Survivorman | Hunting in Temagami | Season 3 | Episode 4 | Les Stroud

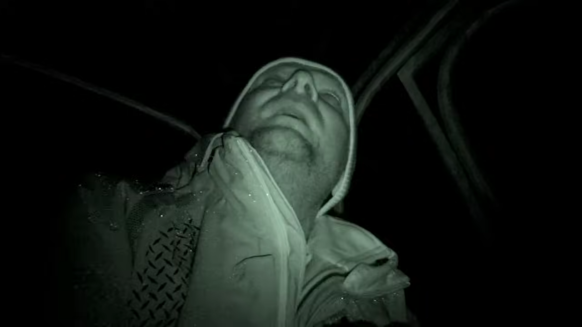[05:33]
My little blind here, it's got me out of the rain easily. I mean, it leaks all over because it's not meant to be a tent. But at least I'm protected from most of the rain. But for Bob, I don't know, man. He's just gonna have to sit underneath something and make it through the night.
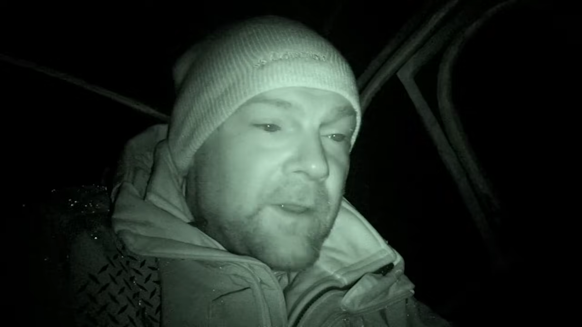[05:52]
Well, if he gets hit really hard with the rain and he hasn't got himself protected, he could end up hypothermic.